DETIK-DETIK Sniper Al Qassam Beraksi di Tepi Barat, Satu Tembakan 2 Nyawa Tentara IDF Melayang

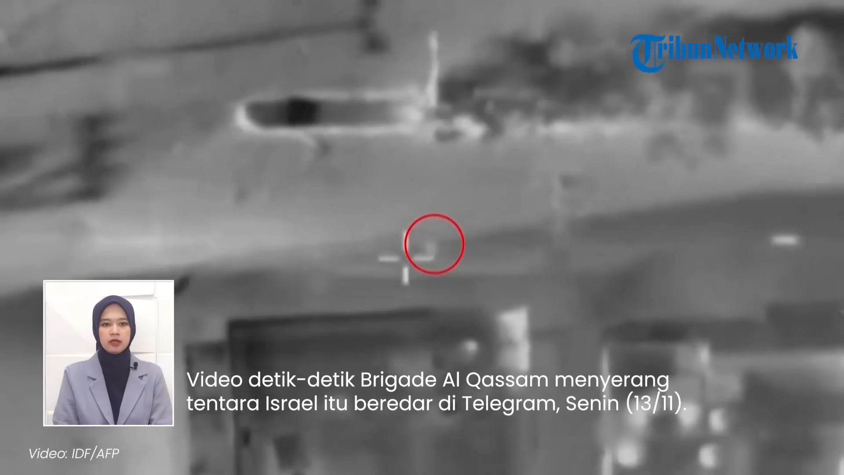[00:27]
Video detik-detik Brigada Al-Qasim menyerang tentara Israel itu
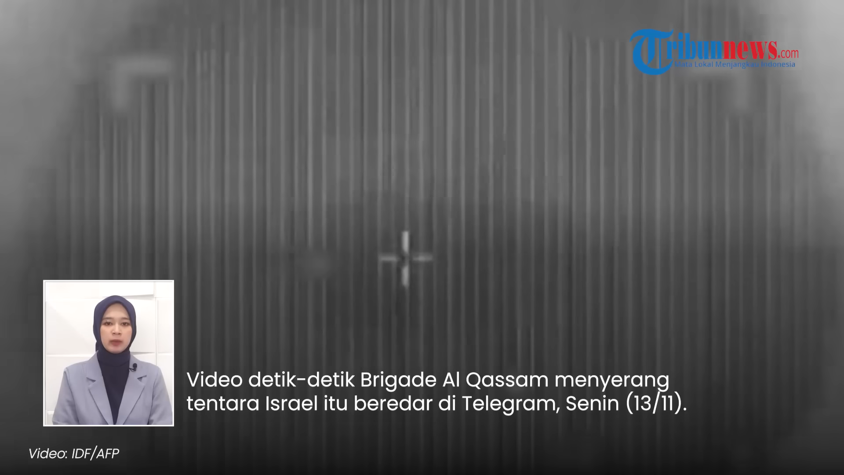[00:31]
beredar di telegram pada Senin 13 November 2023. Dalam video tersebut, Al-Qasim menunjukkan pasukannya mengejar satu mobil di tepi barat yang ditumpangi oleh dua tentara IDF.
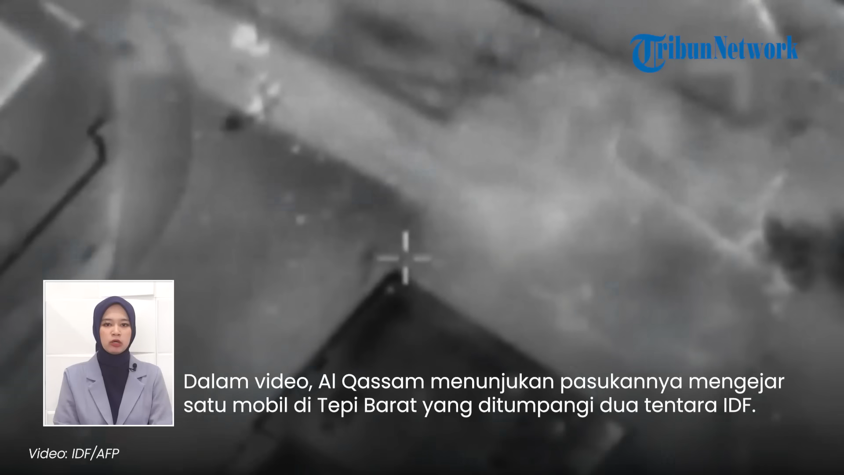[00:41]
Setelah berada di posisi sejajar, dengan cepat Al-Qasim menembakkan peluru ke arah dua tentara tersebut. Seketika kaca mobil itu pun pecah akibat serangan Al-Qasim tersebut. Al-Qasim juga mengklaim bahwa serangannya tepat sasaran dan menewaskan dua tentara IDF. Meski dalam video sudah terlihat jelas potret mayat tentara IDF,
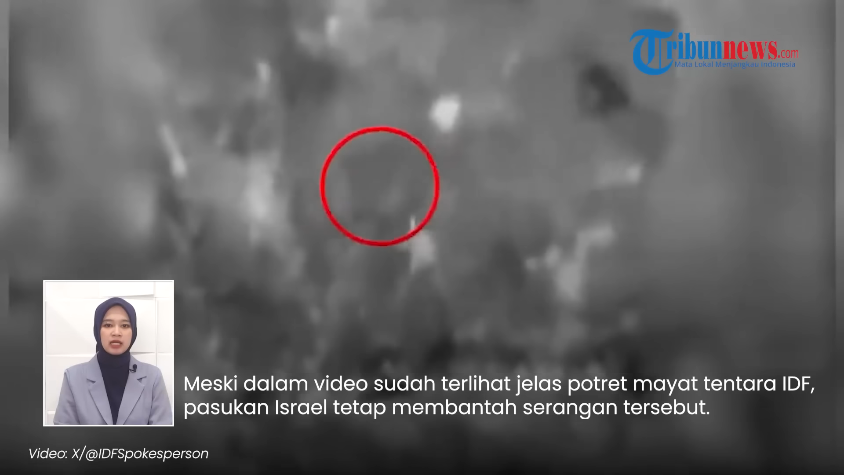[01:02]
pasukan Israel tetap membantah serangan tersebut. Mereka tidak mengakui perihal banyaknya pasukan Israel lainnya yang telah terbunuh di tangan pajurit Al-Qasim.